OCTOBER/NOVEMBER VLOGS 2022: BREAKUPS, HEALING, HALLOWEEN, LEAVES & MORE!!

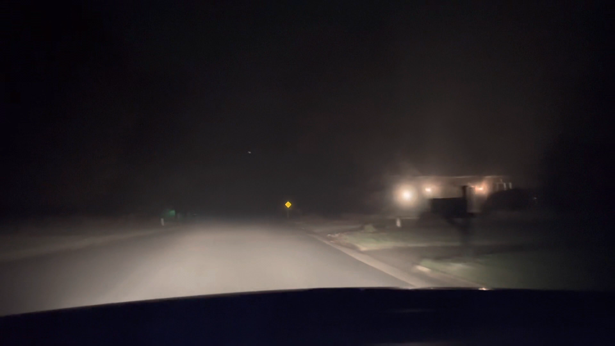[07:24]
It was worse on the way home, but like... Damn.